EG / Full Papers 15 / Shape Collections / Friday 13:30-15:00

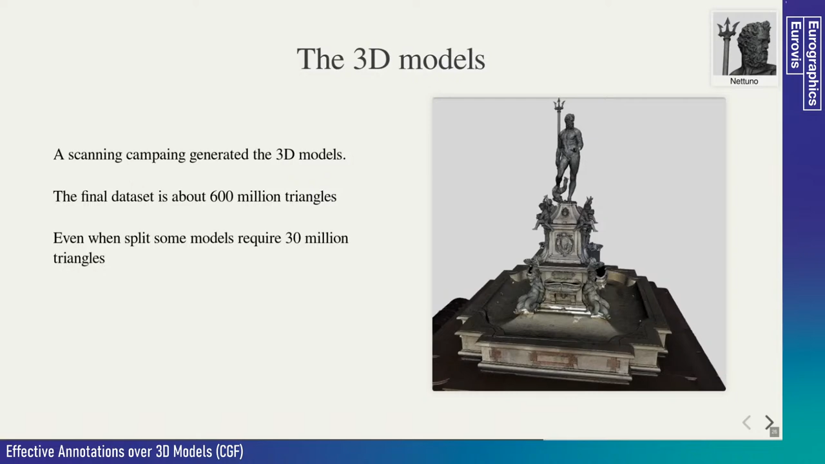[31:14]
Even with a large number of individual components, some of the models can be pretty large. Visualization alone was a challenge. A web solution was the only way to support all the kind of devices.
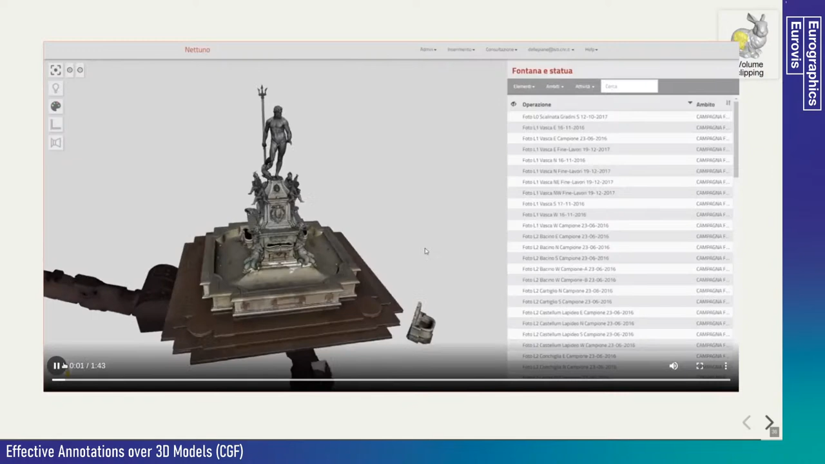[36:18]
In this demo, you can see how the whole monument can be explored in as a resolution on the web.